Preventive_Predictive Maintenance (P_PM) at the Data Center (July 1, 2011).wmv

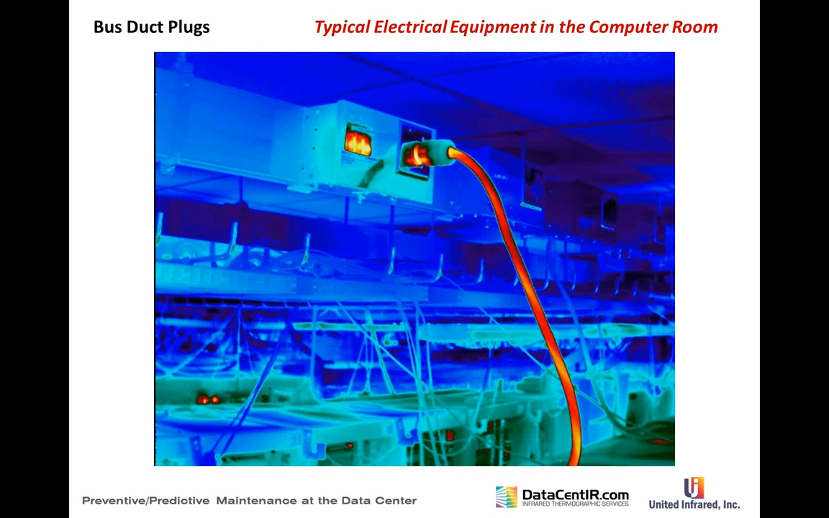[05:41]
infrared thermography doing the 3d ceilings or doing the panoramic viewing we see stuff like this and it's a predictive maintenance item but it's still found on our mapping services you got the batteries trickle charge during most of the
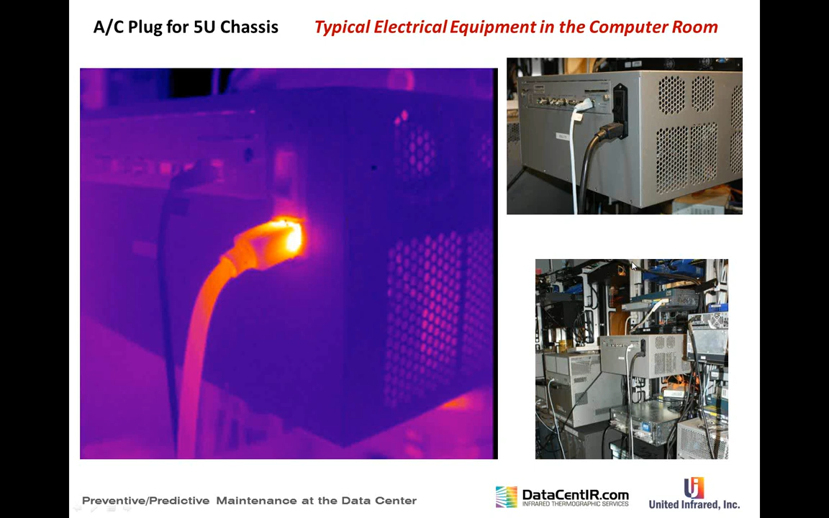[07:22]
things that we find this is a very simple looking just a little electric plug but it's not plugged in same thing here the power strips have sure become a lot better and they put monitoring equipment on them now they've become a lot better than they used to be we used to find a lot of
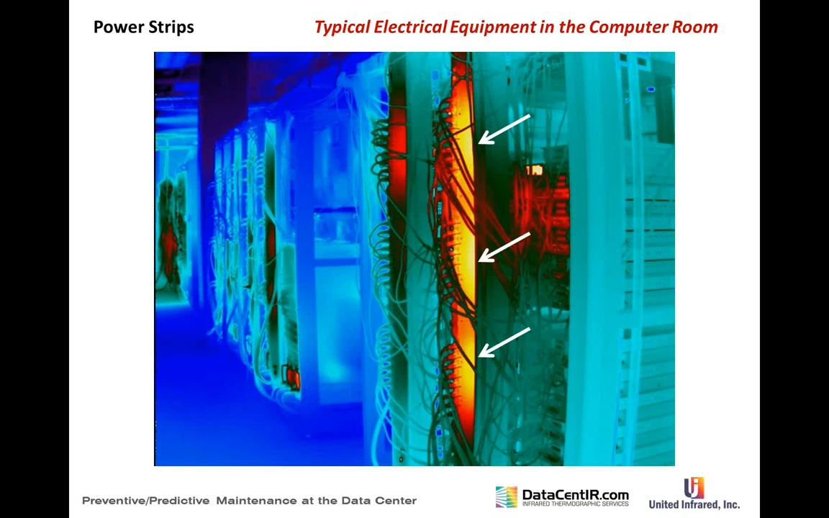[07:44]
problems on these strips and the numbers of problems have definitely gone down over the last couple of years since they've started doing these a little bit differently here's one that this is one side of this bus duct connector
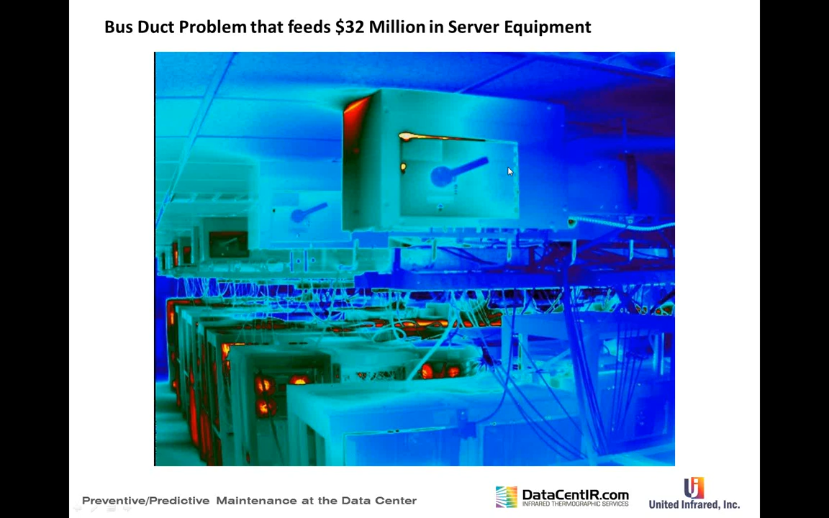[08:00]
and obviously you got a problem here this equated to saving about $32 million worth of equipment so it was no small find
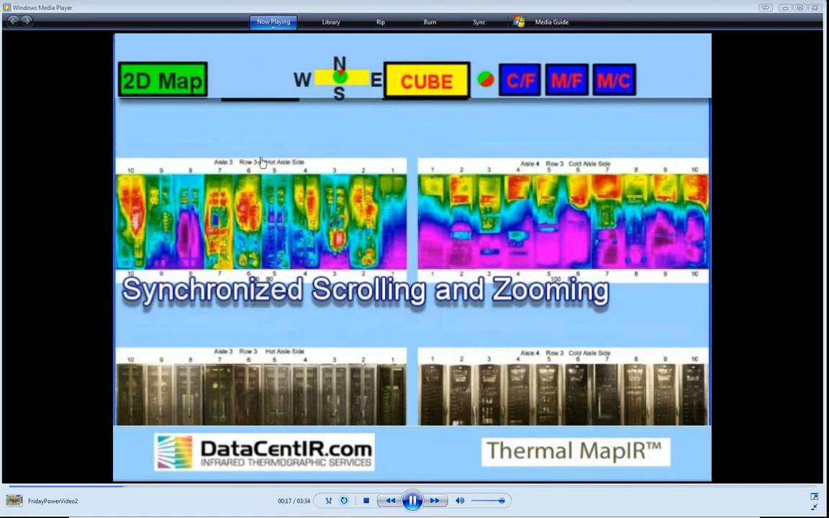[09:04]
can be scrolled and zoomed all of the images are synchronized so that the same equipment is shown for each image
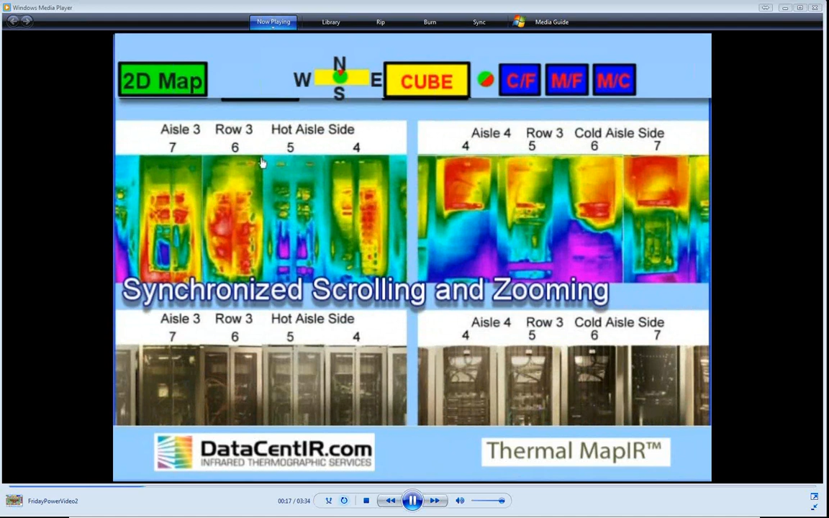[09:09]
down the aisle images can provide important information about a data center
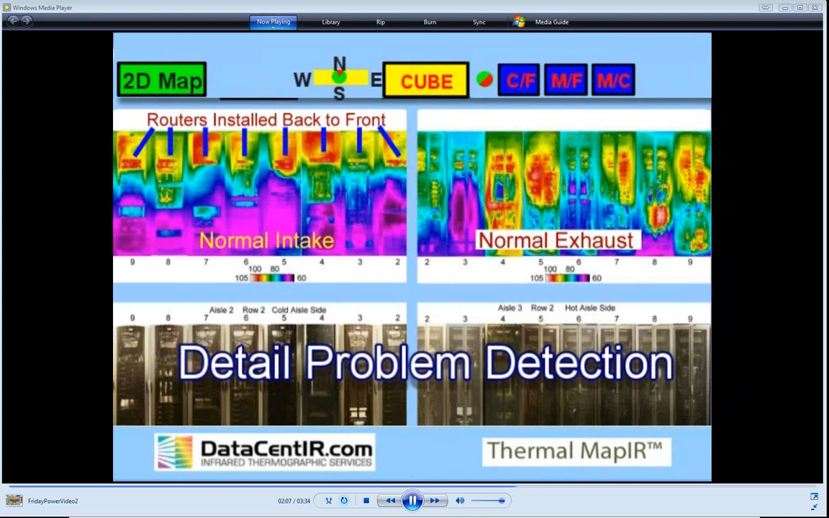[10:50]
the servers in this image are functioning in a normal manner in each rack a router has been placed to make wiring easy this resulted in the routers using the exhaust air from the servers for input as a result the routers are operating at a very high temperature
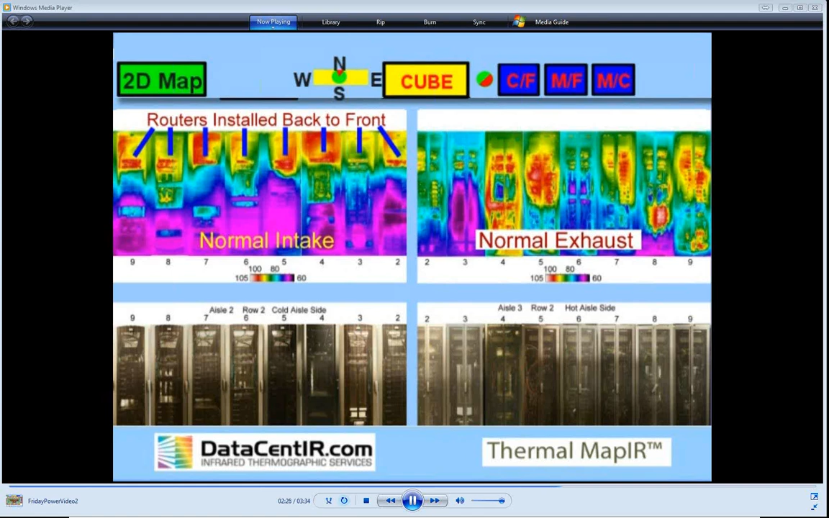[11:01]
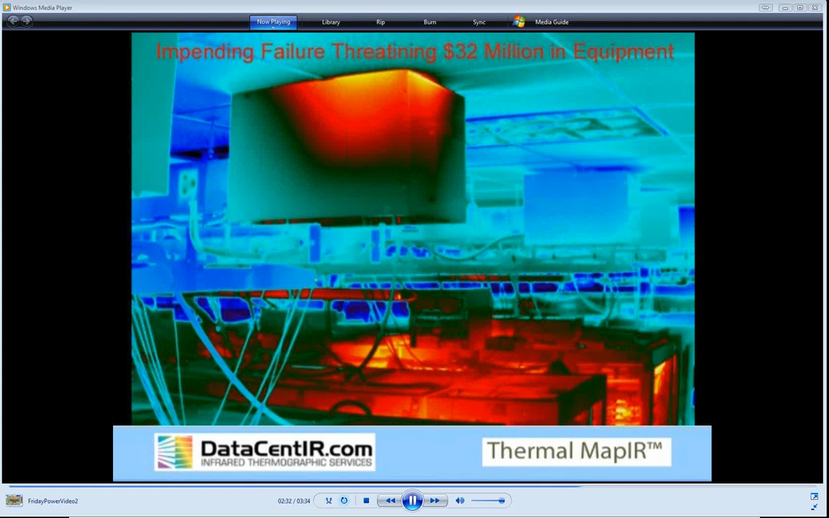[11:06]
this one image identified a failure situation that threatened 32 million dollars in equipment
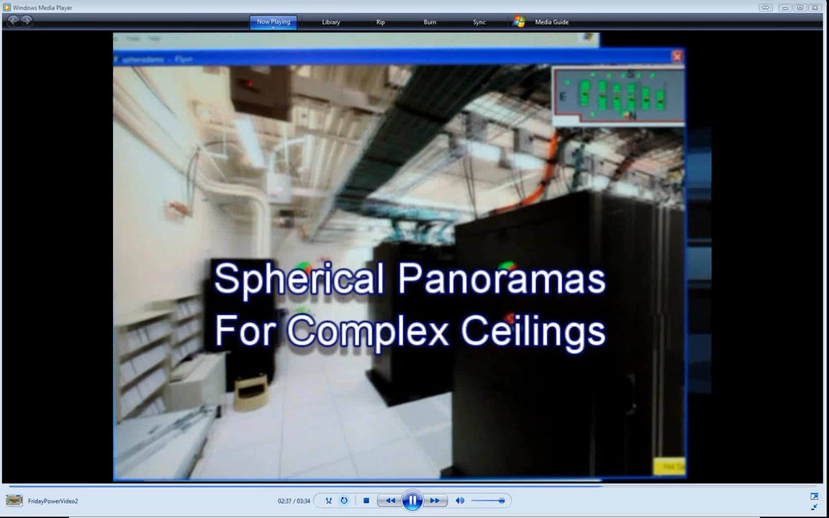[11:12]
documenting complex 3d ceilings makes use of spherical
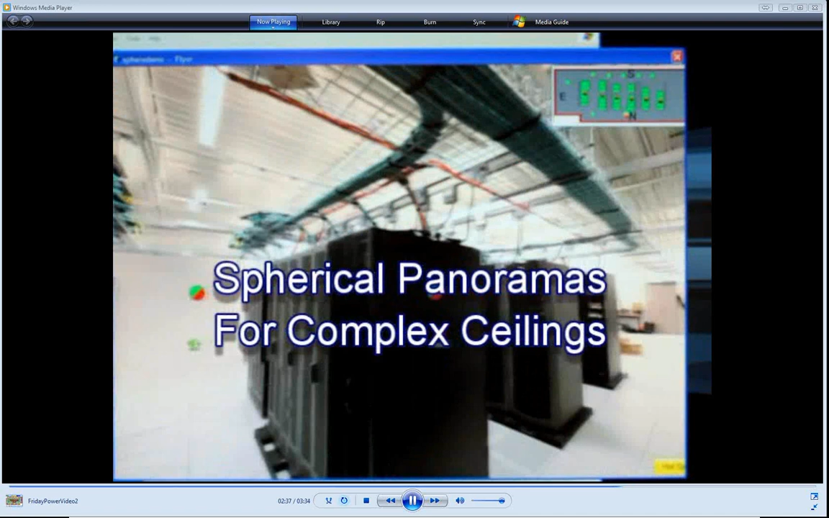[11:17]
panoramic images this allows for issues to be identified in the
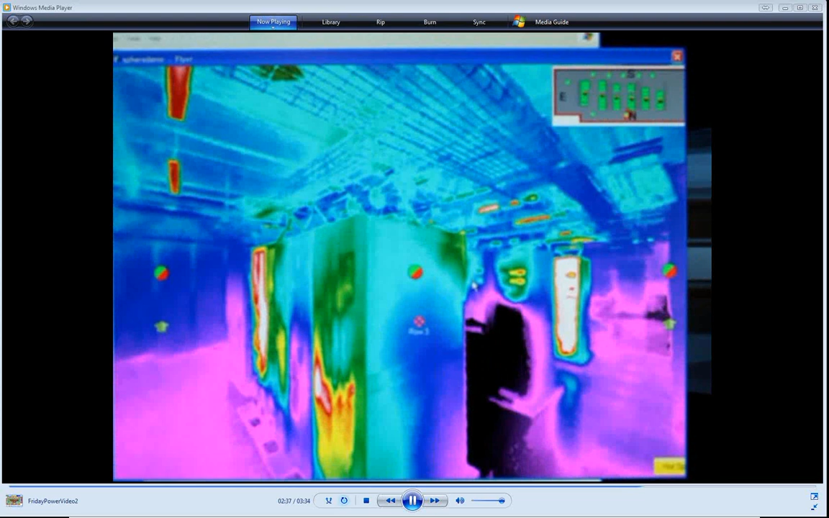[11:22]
areas between the ceiling and the server tops when ceiling mosaics cannot be created
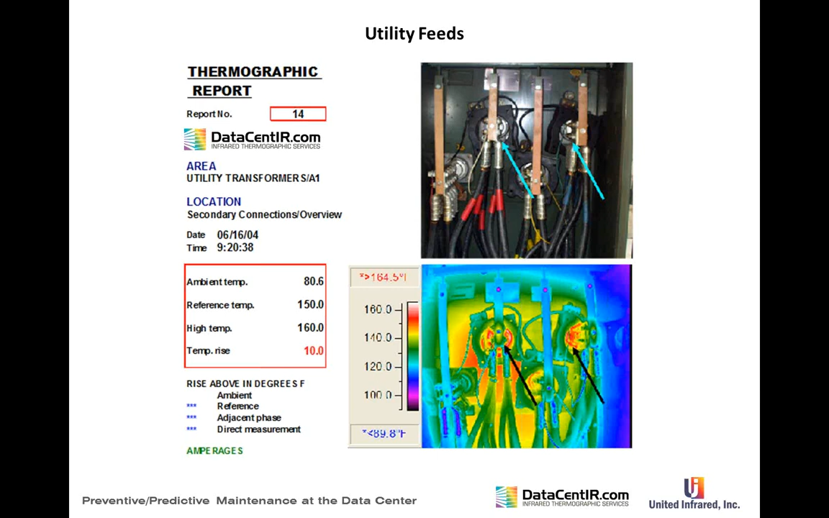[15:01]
in a lot of conditions you find a single problem and this transformer was being overloaded and it's not easy to find the load on a transformer because that has to be taken by the utility okay?